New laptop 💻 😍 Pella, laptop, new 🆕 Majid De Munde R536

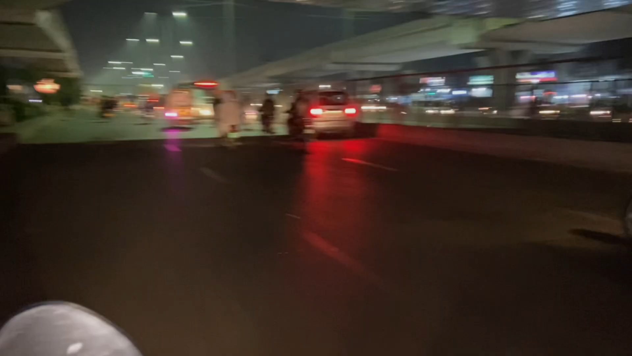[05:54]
अभी फैमिली बड़े रोड पे चढ़ चुके हैं ना, नाम के रोड का